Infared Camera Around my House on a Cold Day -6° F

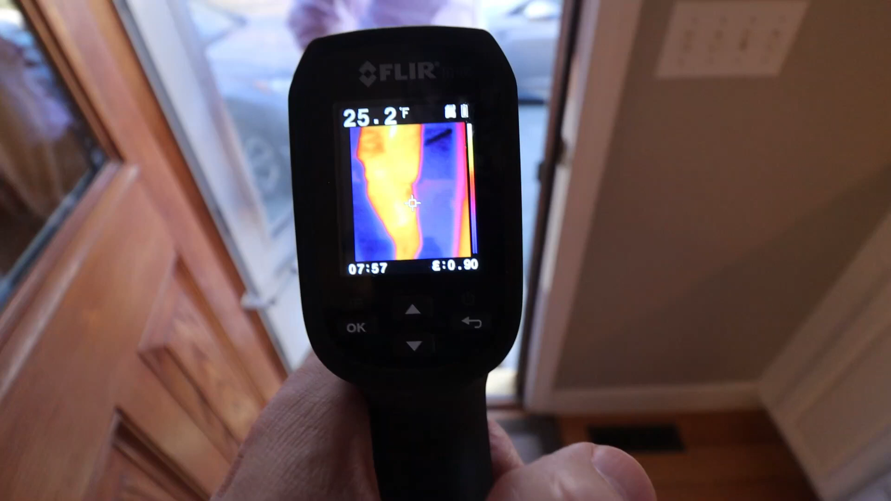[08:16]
On screen: spot 25.2°F
Do you want a coat? I'm going to do it outside. Oh, there we have it.
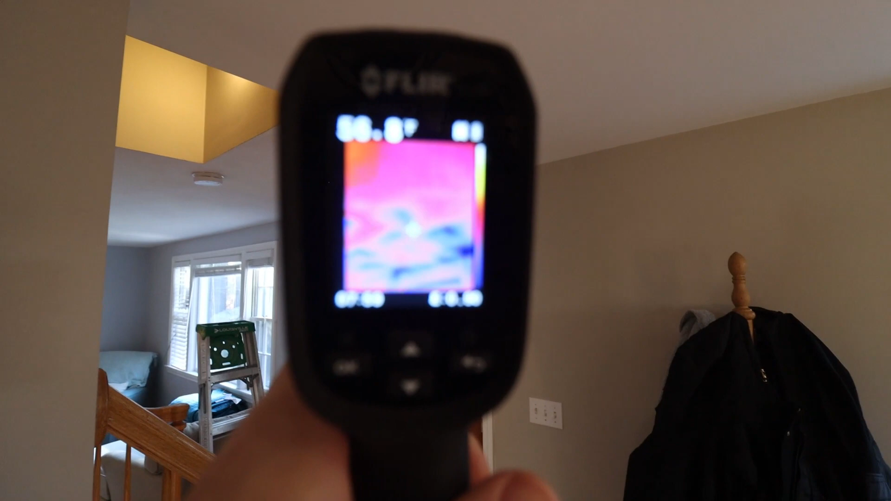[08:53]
All right, Chris, just another area that I noticed is right at your front entryway. Okay. We got some blue spots here for sure. Let me get a good shot. You can kind of see the camera there. Yeah. Yeah. It's a couple of blue spots like, and that's, that's picking up the ceiling. Yeah. Not an exterior wall.
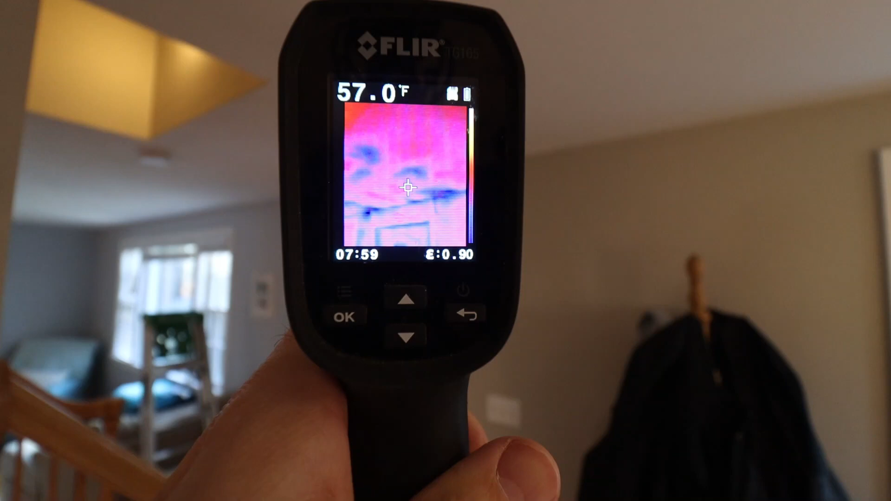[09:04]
On screen: spot 57.0°F
Right. So this is all interior space. Granted it is close to the exterior, here, especially out towards the corners.
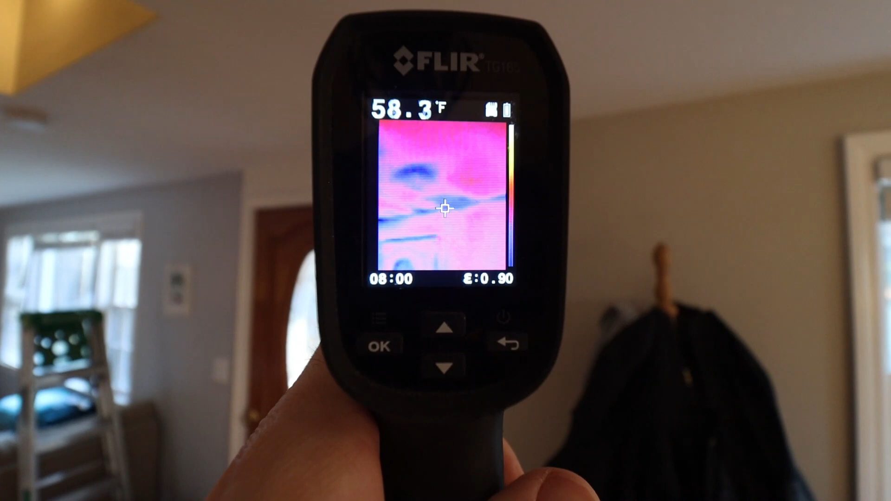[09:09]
On screen: spot 58.3°F
Yeah.
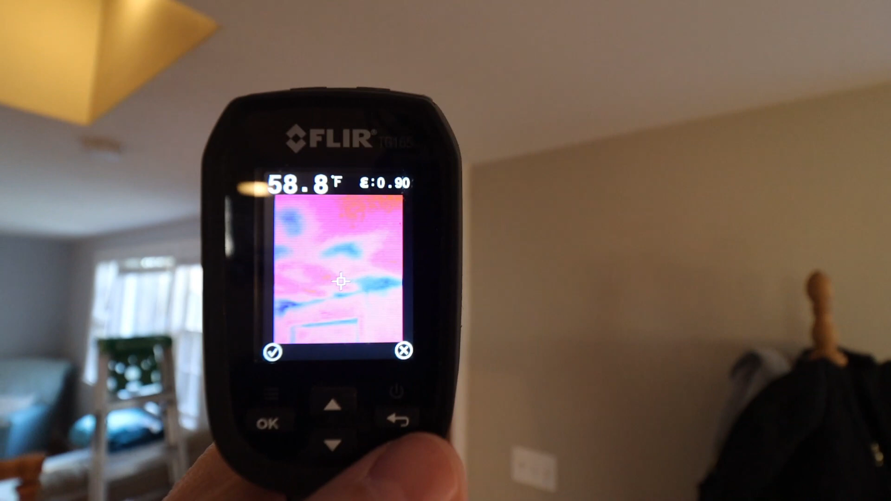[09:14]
On screen: spot 58.8°F
So it looks like we're missing some insulation up in that area and we've got a little bit of heat loss going. So it, it doesn't get bitter cold like some of the other exterior areas we saw because it does cut down an airflow a little bit, but definitely got some slow heat loss. So we're going from surface temperature in the mid sixties up over here all the way down into the mid low fifties. Yeah. In those areas.
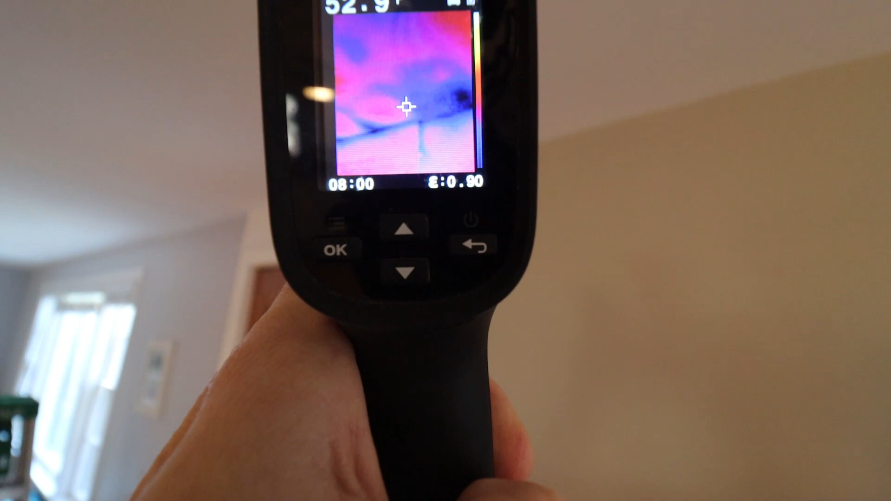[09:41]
I do have access to that. That's a, that's, this is the EU for my Cape house. And so like, there's a new wall, but I can like that, that is an area that I can get access to.
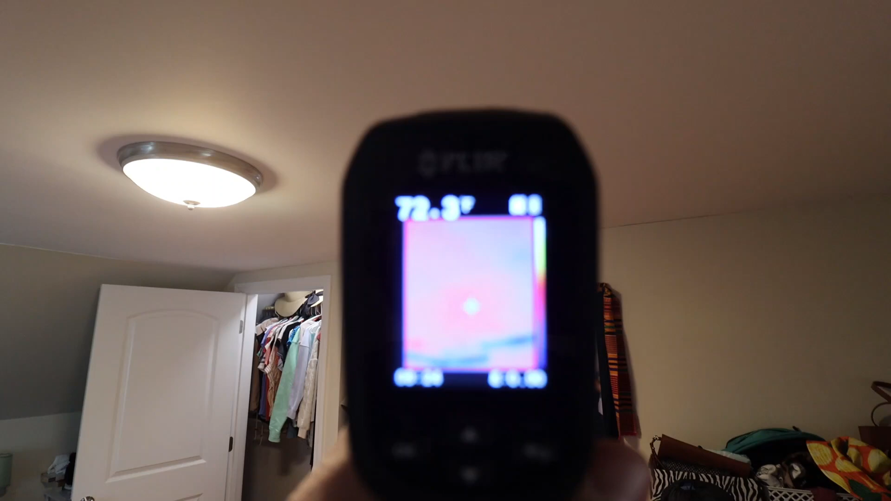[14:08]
So now we're going to take a close look at the surface, ceiling surface temperatures. We're looking around 71, 72 degrees we've gotten.
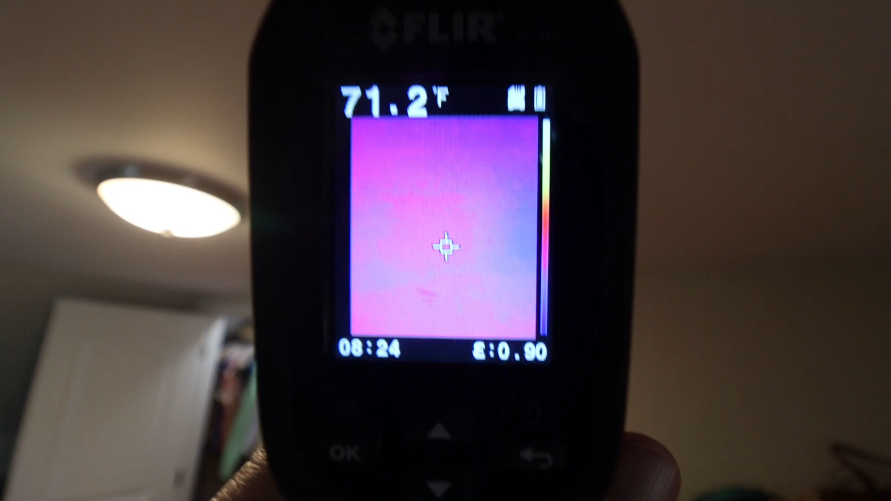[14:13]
On screen: spot 71.2°F
So pretty decent, not too bad at all.
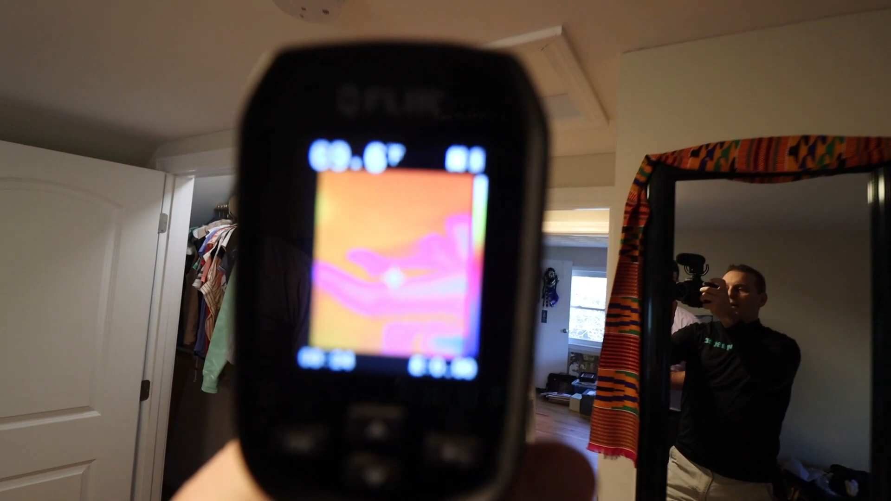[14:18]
But then as we go to the side that did not have the insulation. Yeah. This is the stuff where it disintegrated, right?
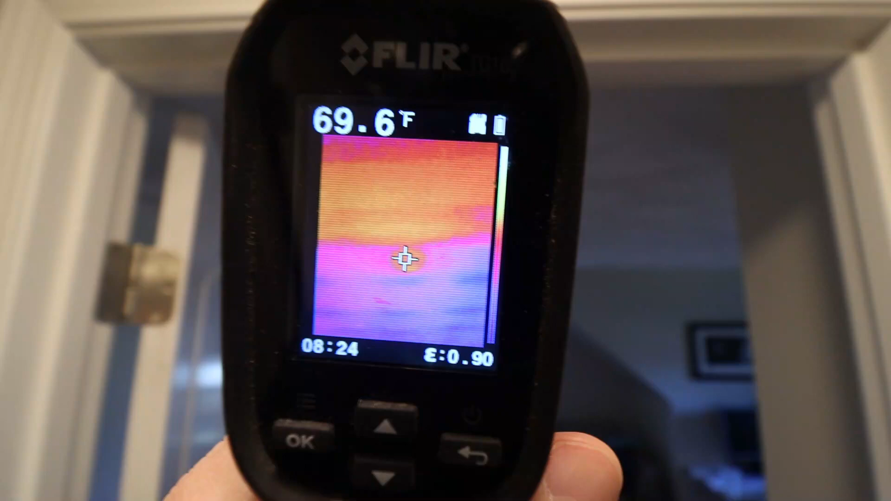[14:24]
On screen: spot 69.6°F
Yeah. This is my 50 to 60 year old insulation. Right. So, I mean, we're getting down to 60 degrees.
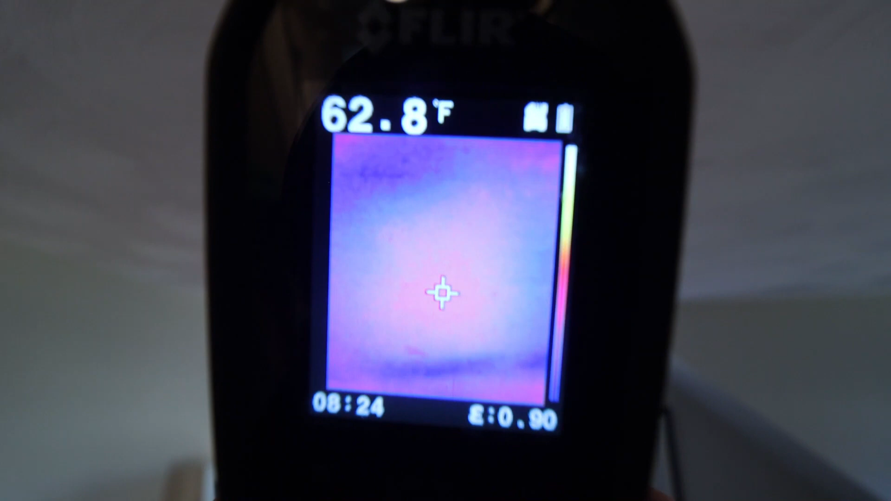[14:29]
On screen: spot 62.8°F
Some areas we've gotten even cooler, even blown to the fifties. Yeah. So that's just because this stuff is just, it's just not doing its job anymore. Right. It's just, you know, disintegrated over time. So the good news is it is, you know, you have some good dry walls, some wallboard over the ceiling and plaster. So it's sealed up pretty well.
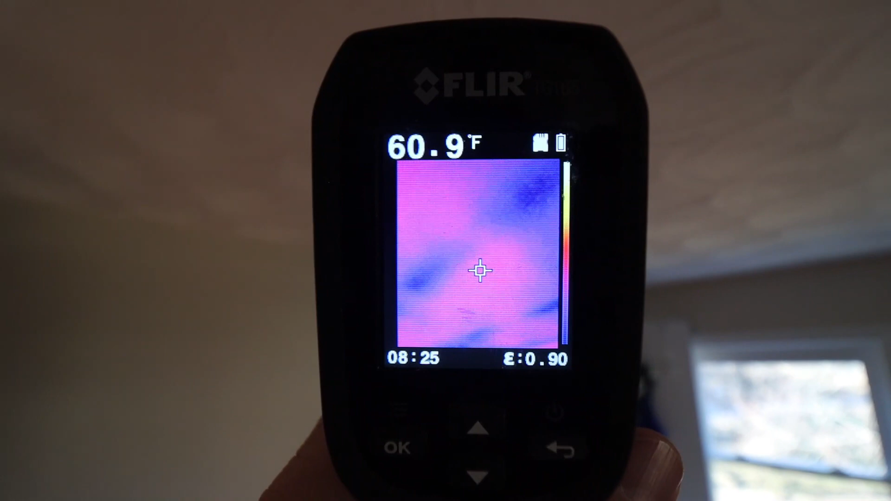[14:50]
On screen: spot 60.9°F
So it slows down the airflow, but definitely you're still getting a lot of heat loss slowly permeating its way out for sure. So insulation, uh, clearly plays a big difference down to 58 now, right there.
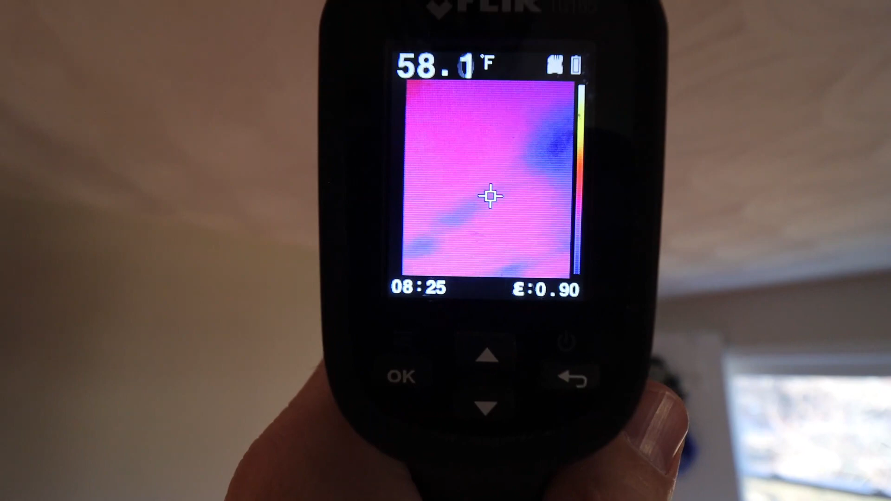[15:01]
So definitely dropping who 57. Oh, look at that. You can see my studs. Yeah, there you go. Those are the lines. Okay. So right now we're in the front of the house toward that area where the front entry was.